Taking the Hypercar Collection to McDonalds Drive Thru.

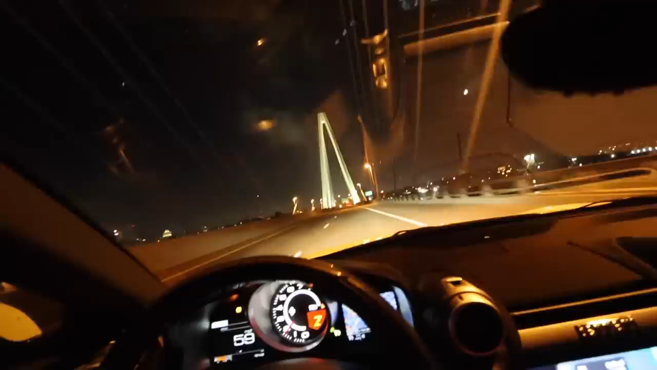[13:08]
And six hours later, welcome to the beautiful state of Missouri, and welcome to St. Louis. I don't really have that much to say, but yeah, quick shout out to the St.
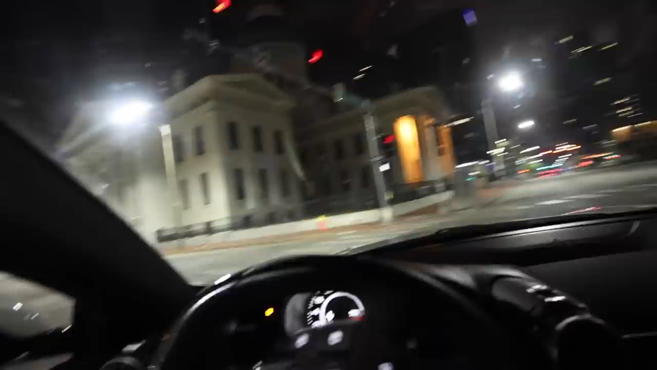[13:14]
Louis fans. It is currently 2 a.m. as we drive around downtown St. Louis.